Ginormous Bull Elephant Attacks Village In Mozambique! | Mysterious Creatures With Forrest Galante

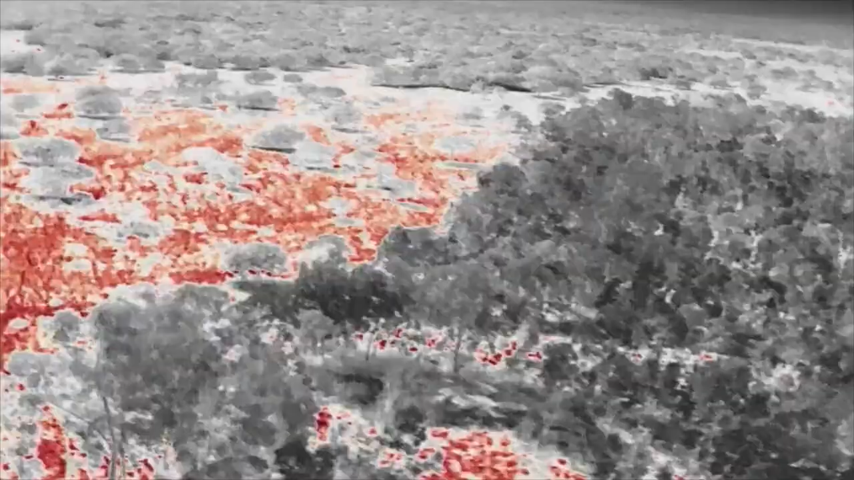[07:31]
By picking out his unique heat signature. Okay, so go that way, Mitch. I'm fairly confident this is the same elephant from the village attack, but so far he's only shown us his backside.
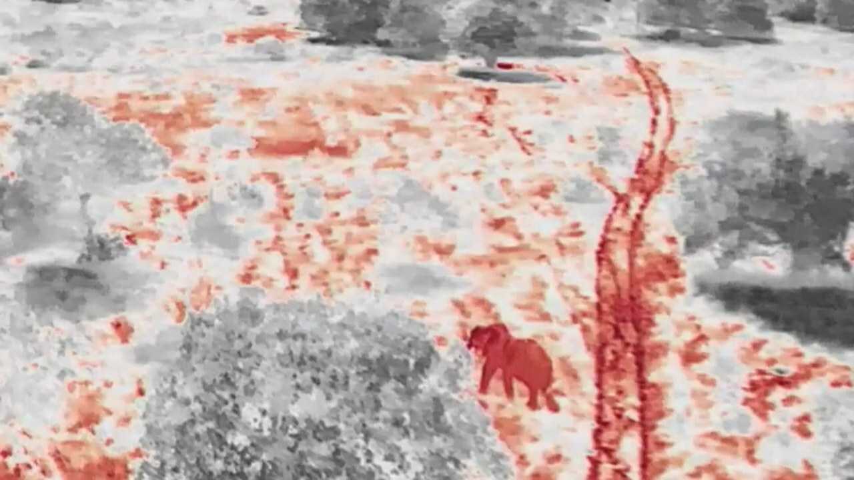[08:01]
Right on the edge of the woods. Yep, how far away is he? About a mile.
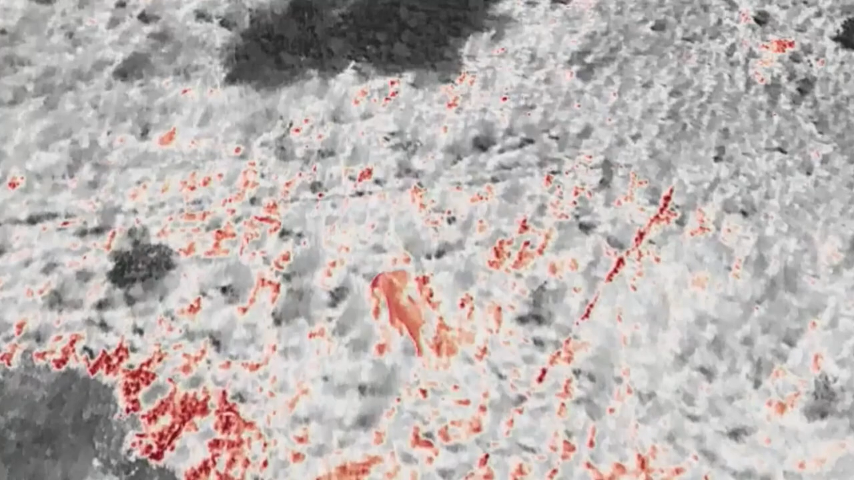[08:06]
African elephants have been recorded running as fast as 25 miles per hour, like a living freight train.
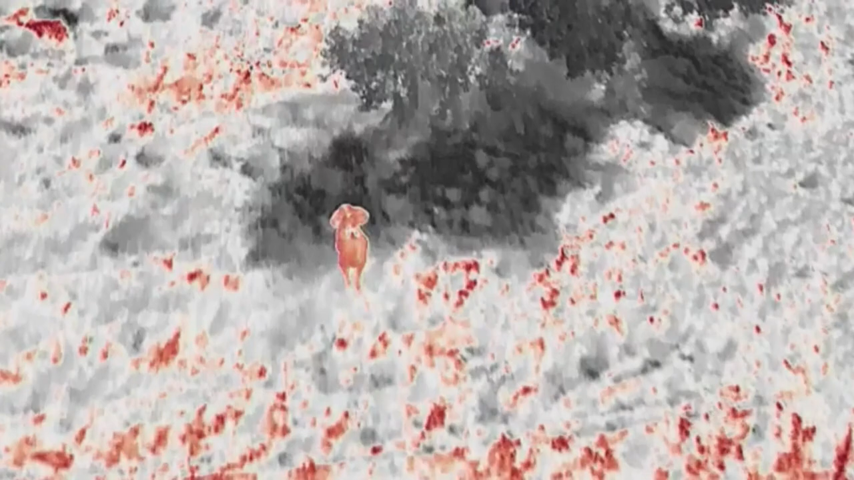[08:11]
Look at the size of that bull.
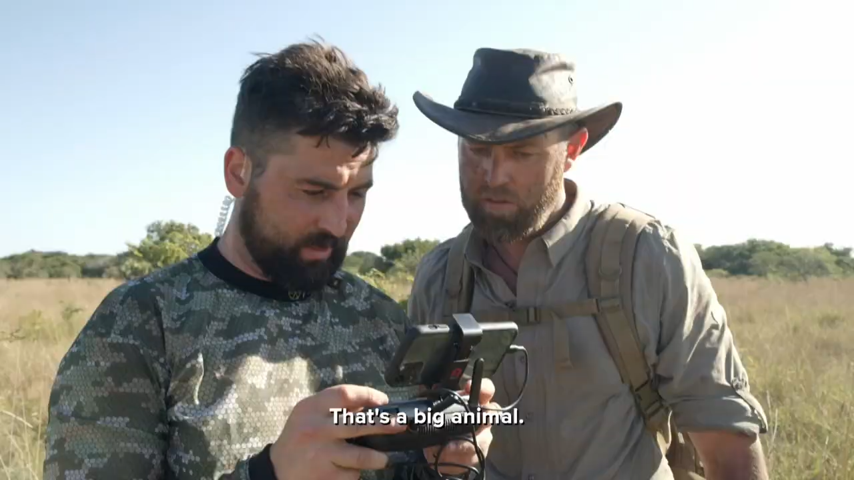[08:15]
That's a big animal. Huge. Look at those tusks.
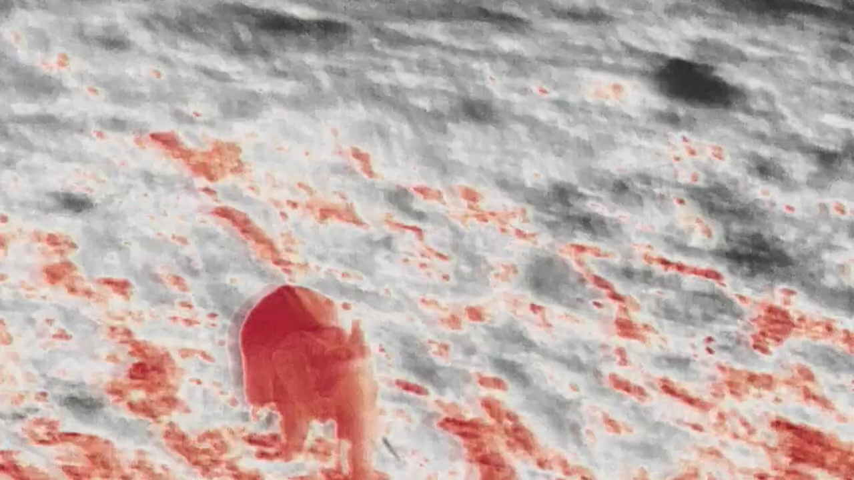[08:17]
Guys, this is a massive bull elephant.
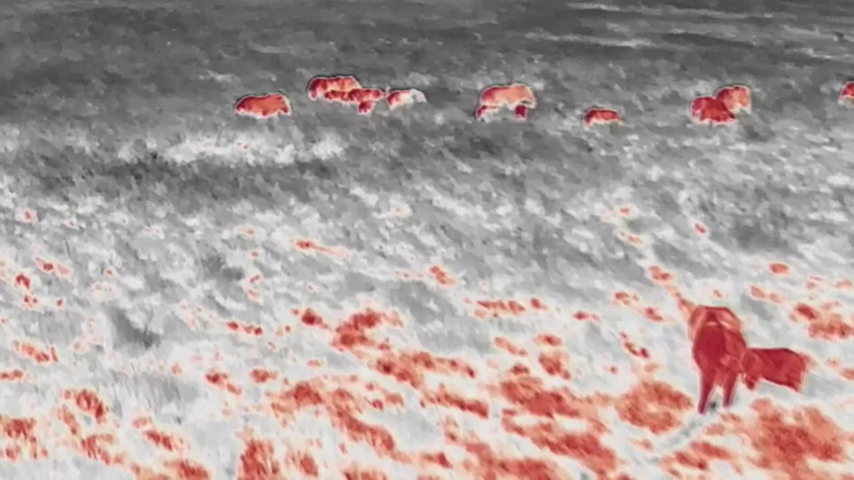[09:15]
The male is part of a big herd, and while I'm happy to have an answer,
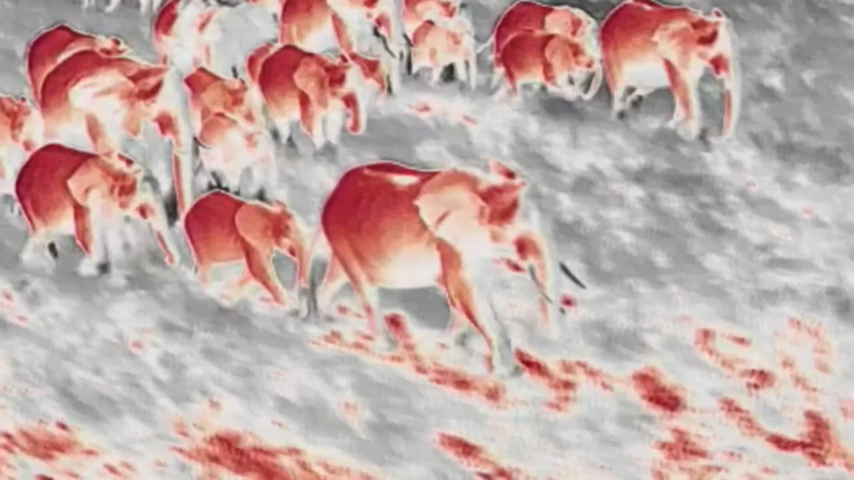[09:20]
the solution is going to be much more challenging. It's a crazy situation. We can't stop a herd of elephants going into a village.